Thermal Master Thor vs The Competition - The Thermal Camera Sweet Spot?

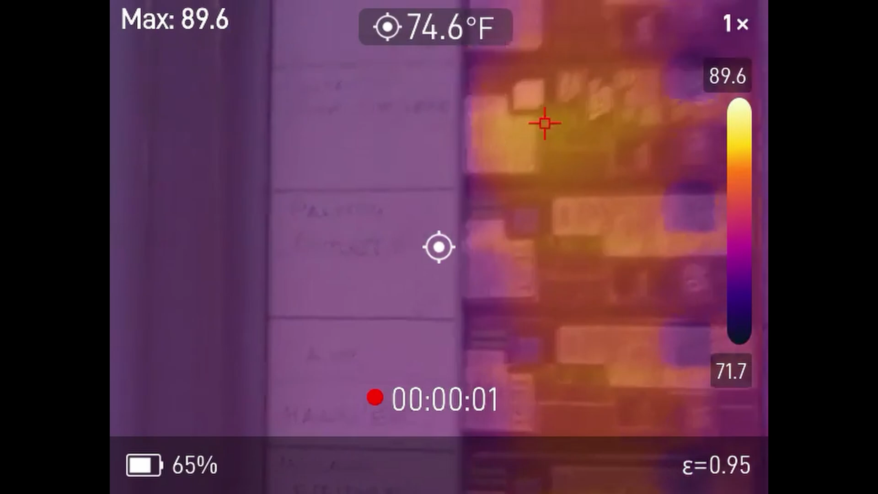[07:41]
On screen: spot 74.6°F
And not only we see which circuit is heating up, but you can clearly identify the labels and switches around it.
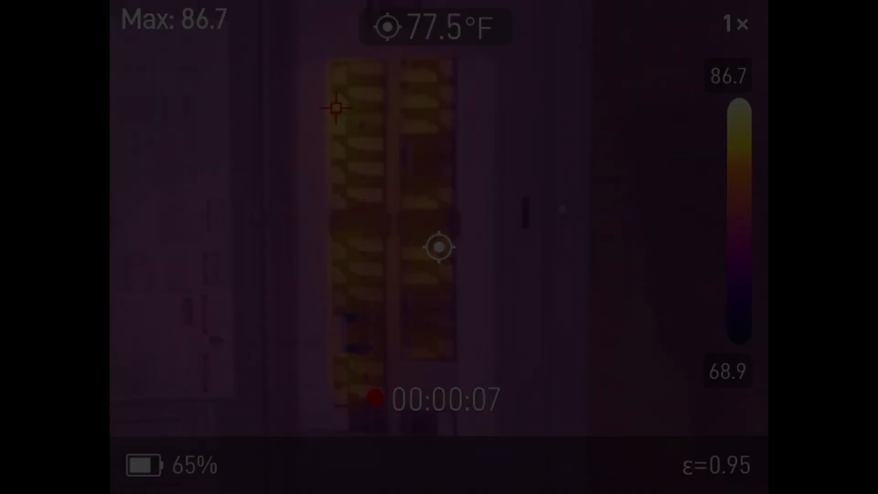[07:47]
On screen: spot 77.5°F
There's a picture in picture mode, which also is available, placing the thermal view inside a visible light frame.
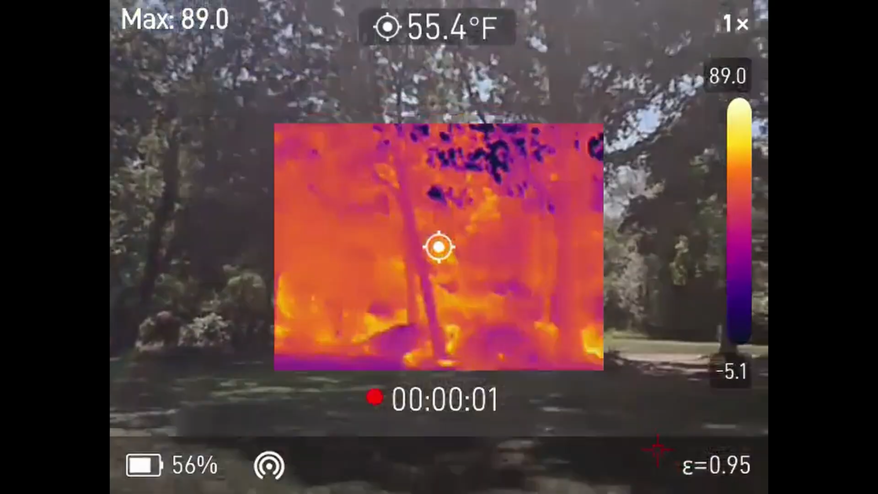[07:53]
On screen: spot 55.4°F
This really helps with orientation when scanning larger areas, especially when the thermal range is narrow, like outdoors or so forth.
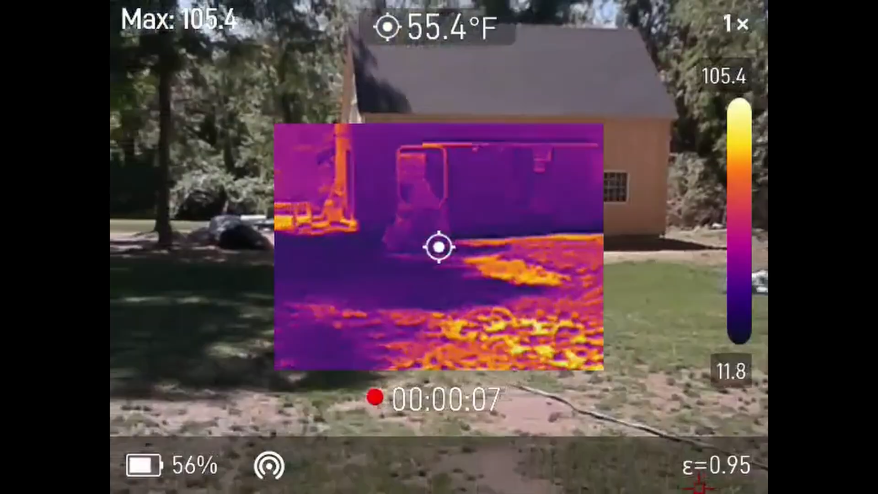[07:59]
On screen: spot 55.4°F
And it's kind of hard to figure out what exactly you're pointing at. So let's talk practical use cases. What are these cameras actually used for?
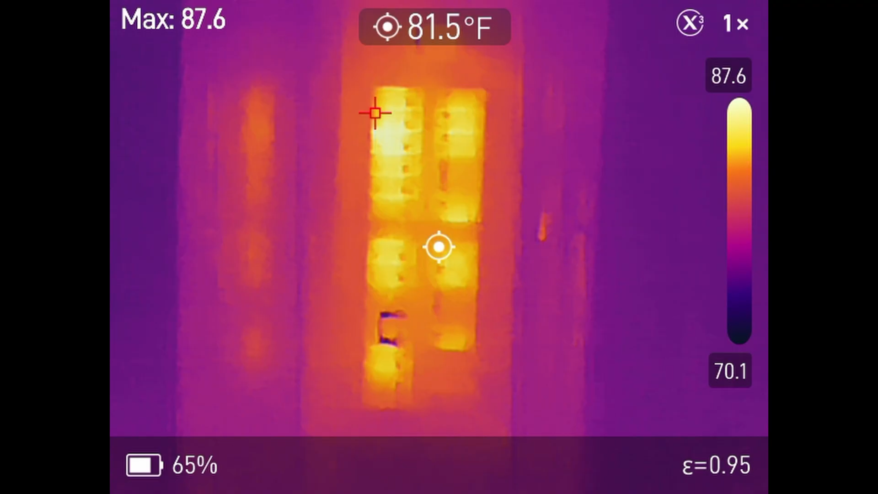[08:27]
On screen: spot 81.5°F
There's the automotive diagnostics, mechanics can spot overheated brake discs, uneven tire wear, which is kind of neat.
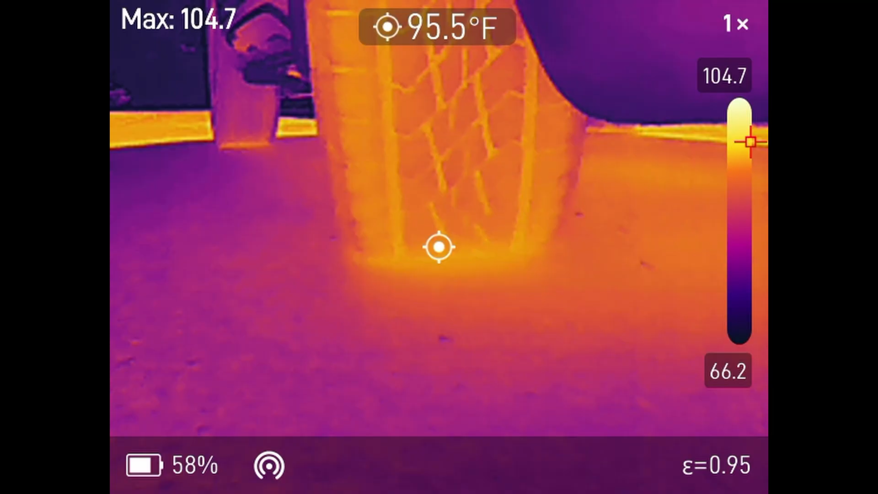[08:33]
On screen: spot 95.5°F
I didn't even think about that, but if it's running more bright when it comes into the shop, you can see which ones are getting more wear, or hot exhaust components.
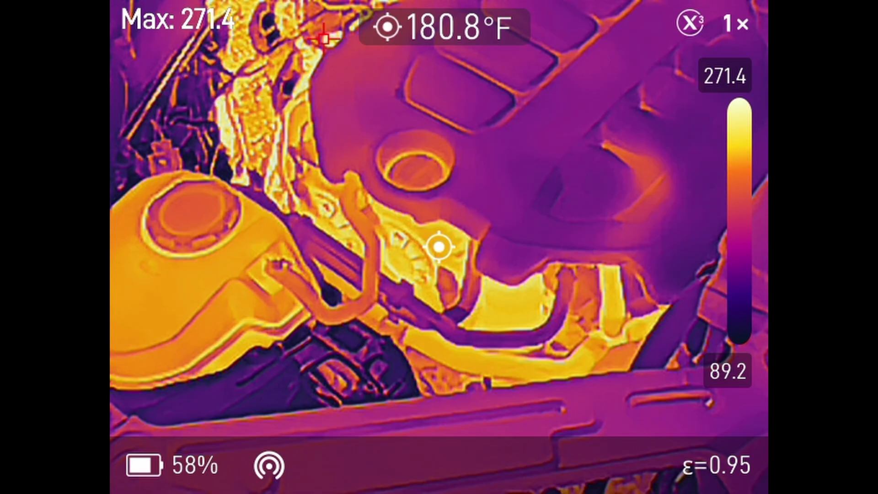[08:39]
On screen: spot 180.8°F
HVAC servicing, no brainer there.
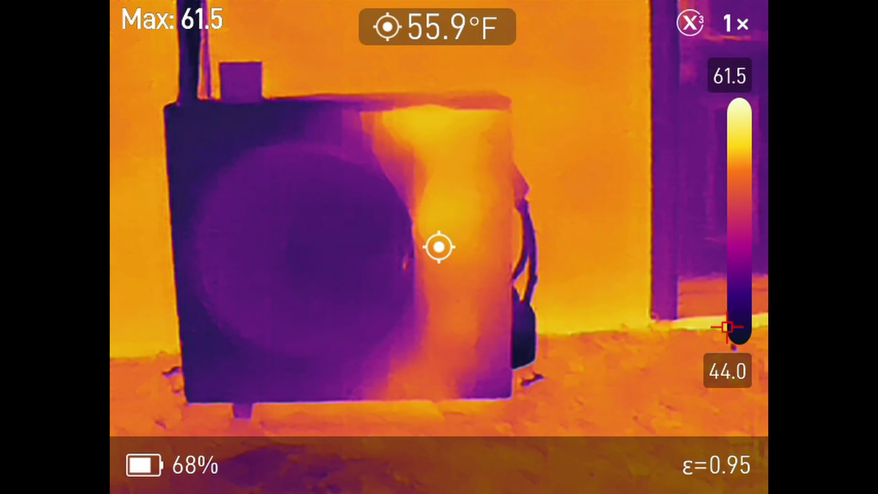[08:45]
On screen: spot 55.9°F
Technicians can confirm whether heating and cooling systems are operating efficiently. And then there's the hobbies.
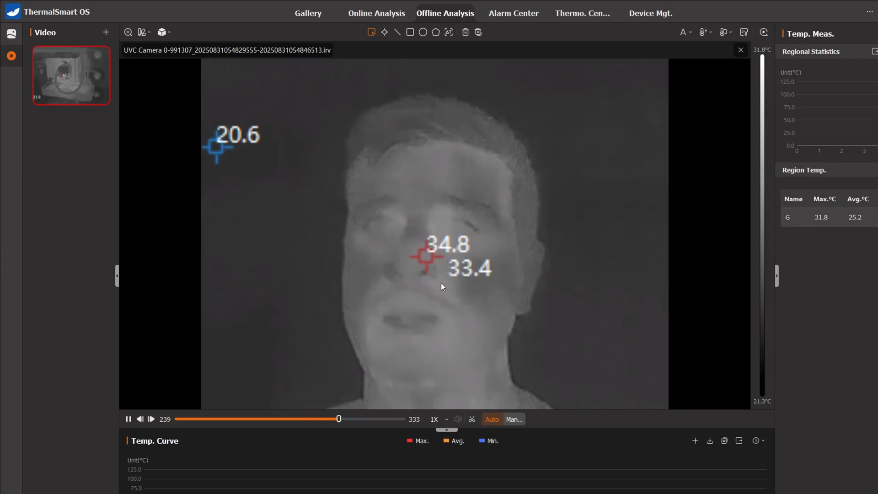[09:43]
Instead of the camera, you can move your cursor and pull up all that exact temperature data at every single pixel.
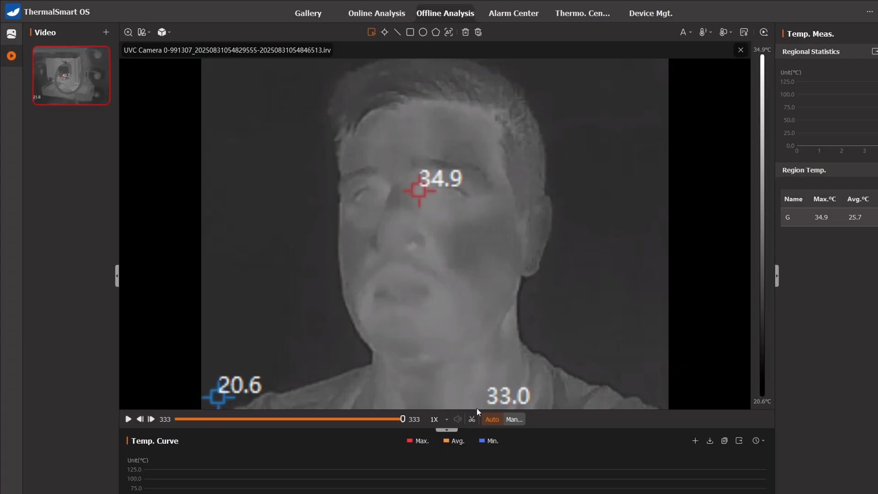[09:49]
On screen: scale top 34.9°C
You can also change the color palette after capturing, measure different temperature differences.
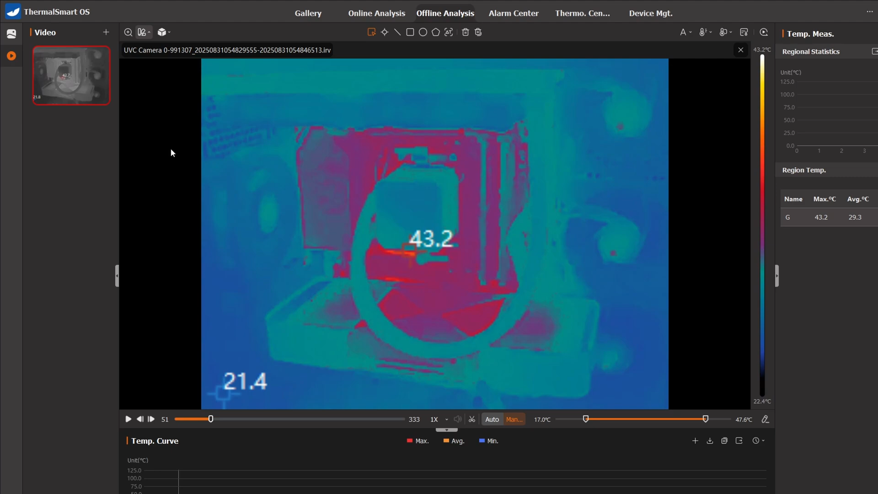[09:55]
On screen: scale top 43.2°C, scale bottom 22.4°C
So it allows you to do a lot more than when you're just streaming around. You can just basically capture everything and go back later and analyze that stuff.
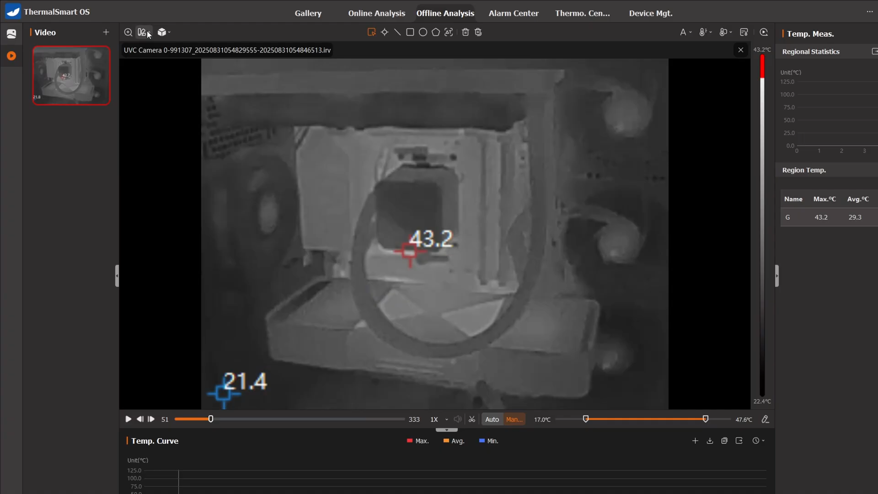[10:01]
That's more for sort of a laboratory type setting and so forth. There's the Wi-Fi streaming feature, which is another useful addition. By enabling a hotspot, you can connect a smartphone or tablet to view a live feed.
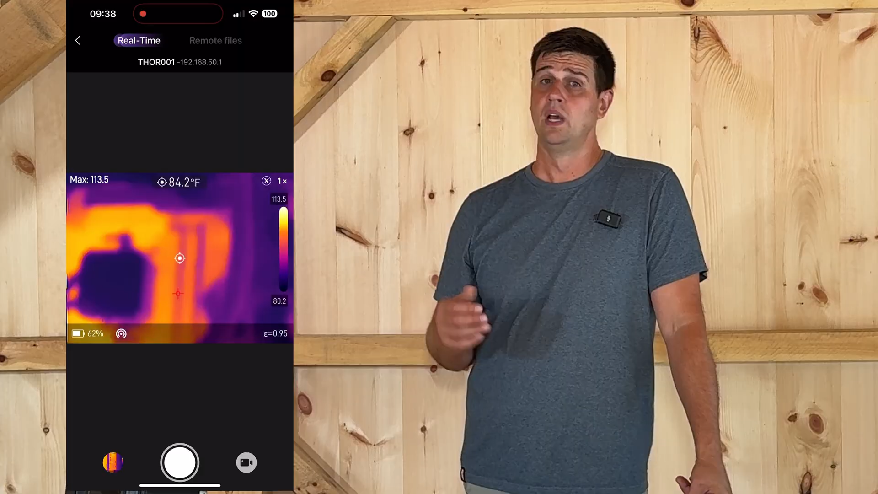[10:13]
On screen: spot 84.2°F
This is particularly useful in situations where the camera itself is in a difficult position. You maybe can't see the display or if you've got a second person with you and you want them to see what's going on. The LED light and laser pointer are helpful extras, but don't expect like a massive lumen output from the light. That's not going to be your primary light source.